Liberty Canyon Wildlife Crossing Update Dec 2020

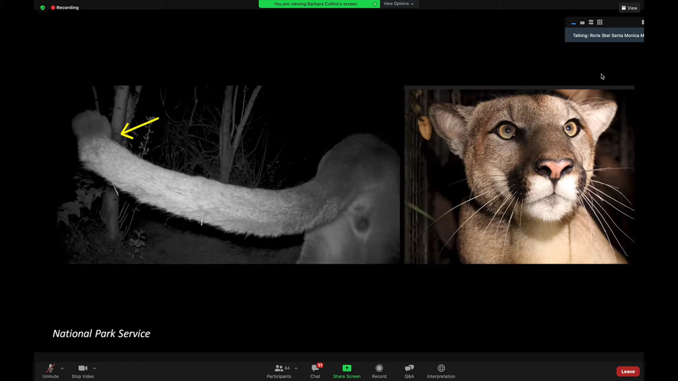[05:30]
This is a Park Service recent confirmation that genetic inbreeding is starting to affect the lion population in the Santa Monica Mountains. This is kind of a common defect of, of inbreeding. So time is running out. Next. Right. That's a slightly indecent photo.